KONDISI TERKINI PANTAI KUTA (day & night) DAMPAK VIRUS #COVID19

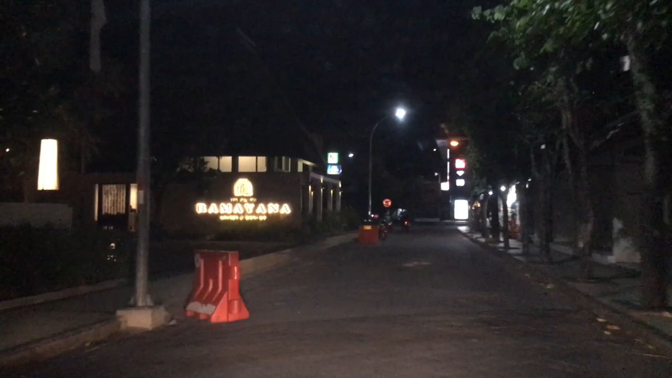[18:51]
nah sekarang kita dari arah jalan layuk kunti ini kanan ke pantai kunti sekarang kita coba lihat situasi malam hari
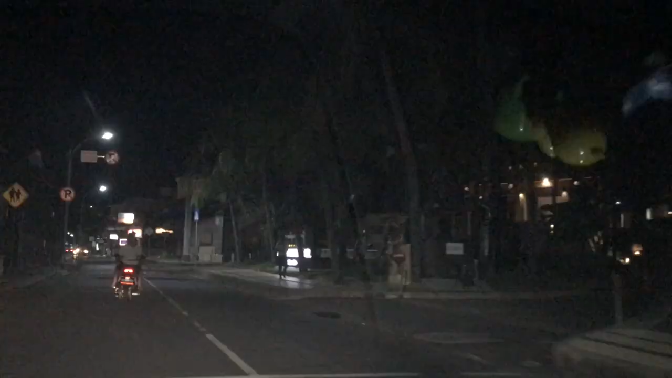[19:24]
kayaknya paradiso hotel tutup dah ya buka
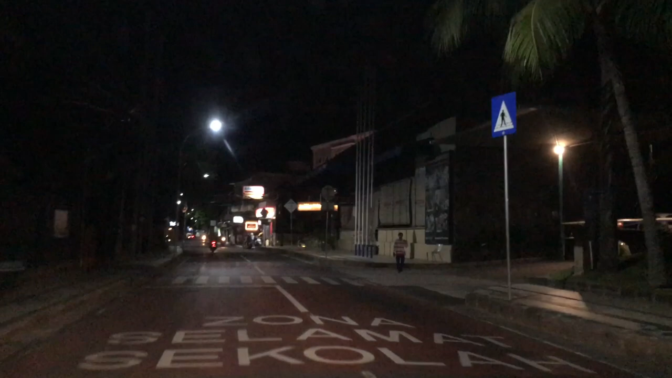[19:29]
buka ya oh iya sih buka oh iya sih tutup semua steven
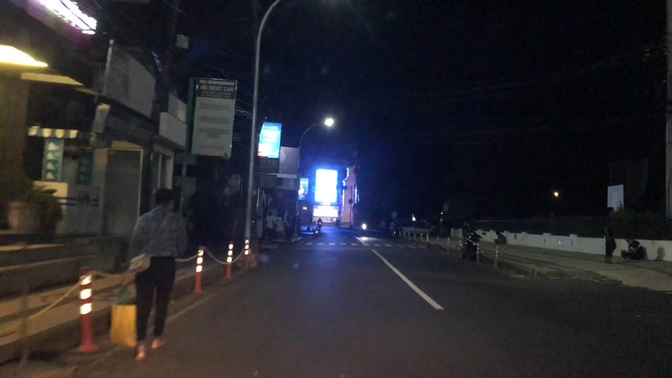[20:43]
adi jaya hotel buka penin ada mobil gali rani buka
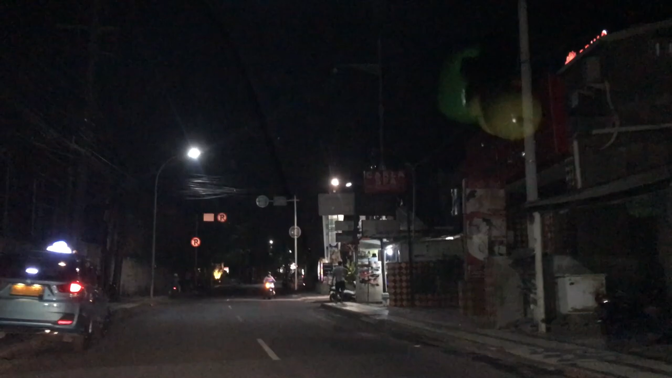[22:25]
area kita tutup ini lipomol gelap
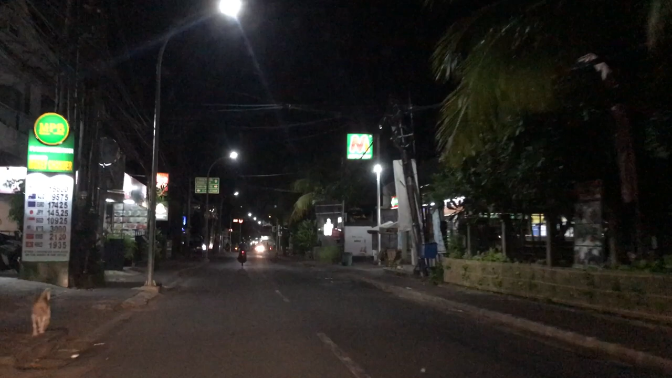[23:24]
ini di kanan masih ada buka restoran 2 kaya masih buka yang di kiri